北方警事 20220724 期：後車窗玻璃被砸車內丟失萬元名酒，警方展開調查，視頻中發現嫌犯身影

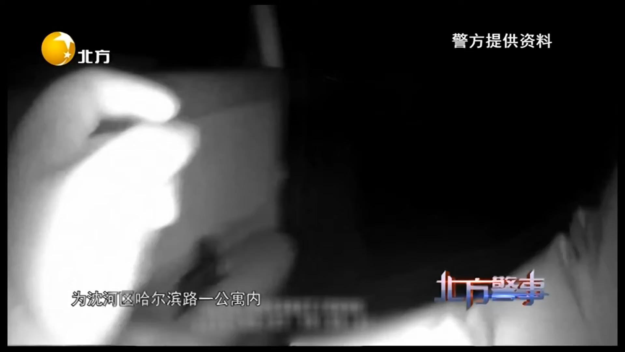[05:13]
公寓内5月17号警方组织精干警力对嫌疑人牛某展开了抓捕行动抓获以后我们在现场